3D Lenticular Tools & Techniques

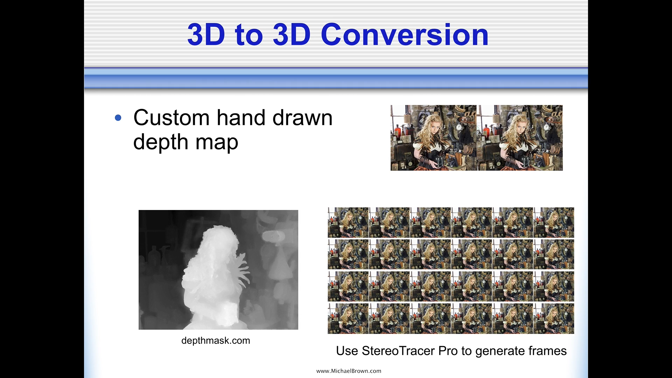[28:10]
Zaza made me the depth map. And I used Stereo Tracer Pro to generate the frame series and make the lenticular print. Now, fairly new to the world of 3D lenticular is the ability to use camera phones.